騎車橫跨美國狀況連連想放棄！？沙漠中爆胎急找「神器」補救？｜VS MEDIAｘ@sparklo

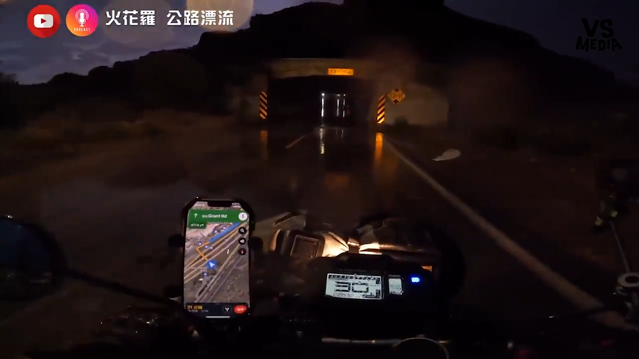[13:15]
我们已经没办法骑路肩了，因为已经看不到路肩上的轮胎皮那些有的没有的。